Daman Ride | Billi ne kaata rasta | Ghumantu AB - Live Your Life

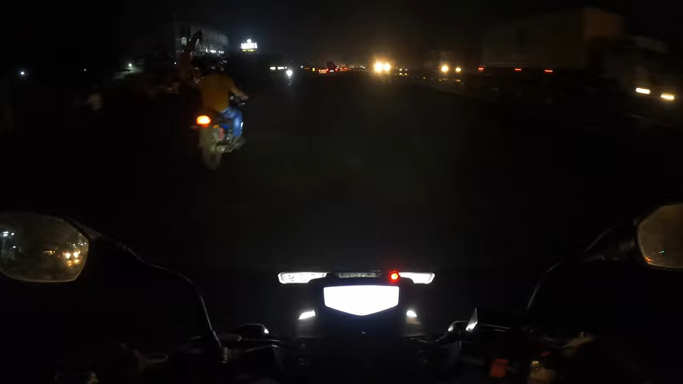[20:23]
अभी बज रहा है 8:21, सो 9, 10, 11, 12 ऑलमोस्ट 12:30 तक हम लोग मुंबई पहुंच जाएंगे। देखते हैं कितनी जल्दी रास्ता कवर करते हैं, क्योंकि अभी नाइट का टाइम है और हमें आराम से चलना है। तो चलिए मिलते हैं आपसे रास्ते में। अभी हम आ गए हैं महाराष्ट्र चेक पोस्ट पर। यहाँ पर गुजरात और महाराष्ट्र की चेक पोस्ट पड़ती है,
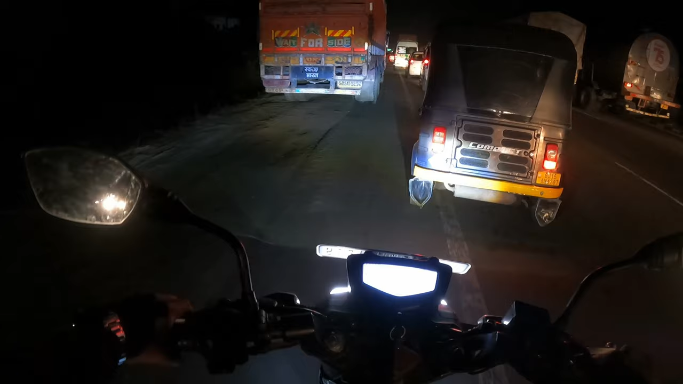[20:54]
मतलब हम ऑलमोस्ट बॉर्डर पर हैं, दोनों स्टेट्स की बॉर्डर पर हैं। यहाँ पर गाड़ी की गति बहुत स्लो हो गई है।